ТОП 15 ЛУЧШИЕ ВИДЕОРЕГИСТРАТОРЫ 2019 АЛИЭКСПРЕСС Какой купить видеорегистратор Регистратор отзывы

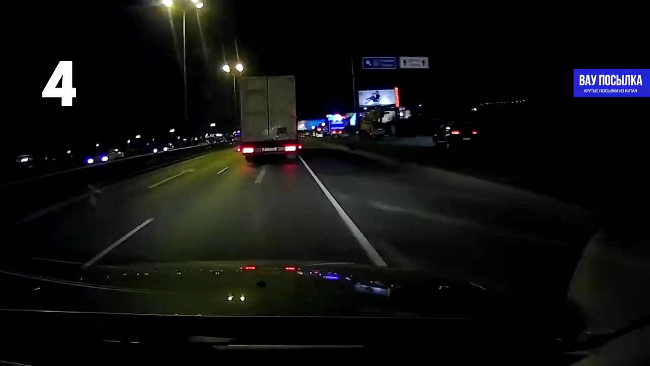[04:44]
Объектив имеет угол обзора в 130 градусов, позволяя тем самым захватывать всё, что происходит на дороге перед автомобилем. Весь отснятый материал может передаваться по Wi-Fi на смартфон через фирменное приложение от Xiaomi, позволяя просматривать видео сразу в режиме реального времени. Также очень удобно, что в этом приложении есть возможность легко обновить прошивку видеорегистратора на самую последнюю версию.
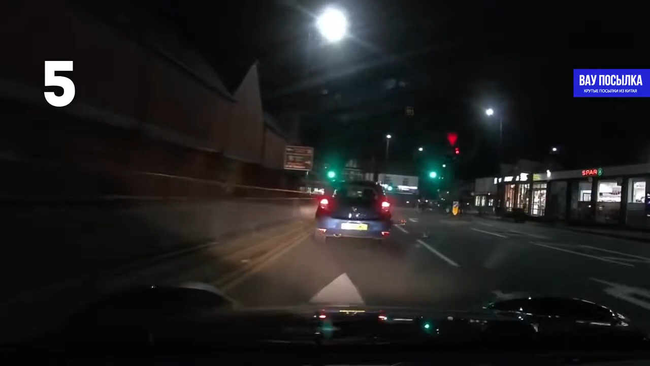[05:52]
Что касается записи видео, то в формате Full HD 1080p регистратор показывает прекрасную картинку как во время дневной, так и во время ночной съёмки. В ультракачестве картинка ещё более яркая, сочная, чёткая, заметно более информативная.
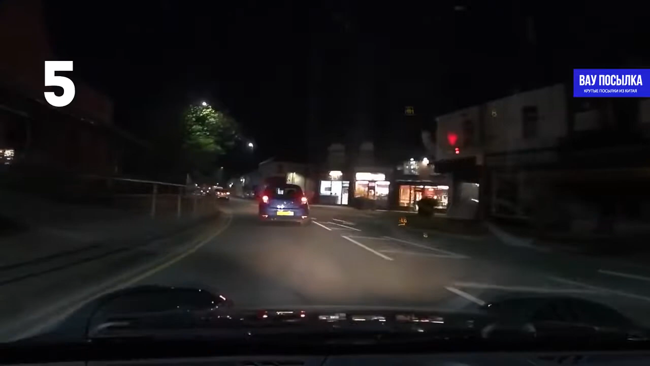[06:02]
UI UltraDash Camera позволяет получить нужную информацию о номере нарушителя даже там, где другие регистраторы фиксируют лишь выжженное светом пятно.
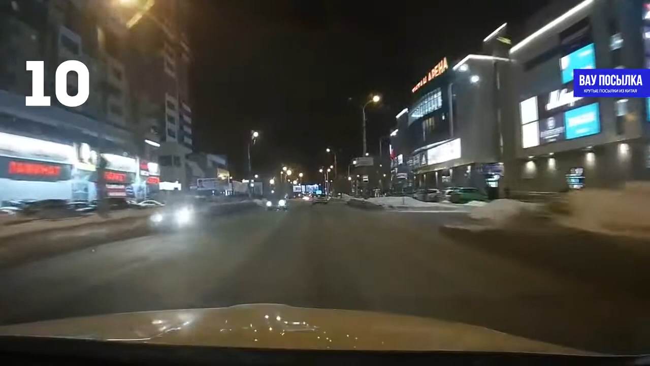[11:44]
Номера на стоп-кадрах читаются без проблем. Радар-детектор заранее предупреждает о камерах в зависимости от вашей скорости движения. Плюс новые обнаруженные камеры можно добавлять самому в общую базу.
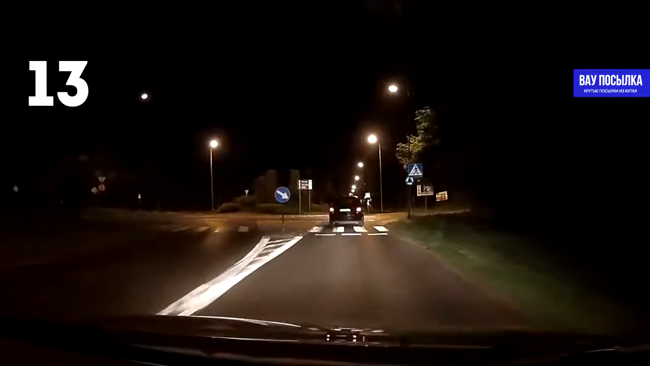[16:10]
Особенностью модели является использование суперконденсатора вместо аккумулятора. Судя по отзывам, многие покупатели приобретают эту модель сразу в двух экземплярах, одну вешают на переднее стекло, вторую в качестве заднего регистратора и камеры заднего вида. Размер файла 1920х1080 длительностью 3 минуты составляет примерно 300 МБ. Для использования регистратора понадобится приложение, скачав которое, вы получаете доступ к полному управлению регистратором. Набор функций в приложении стандартный, наличие G-сенсора,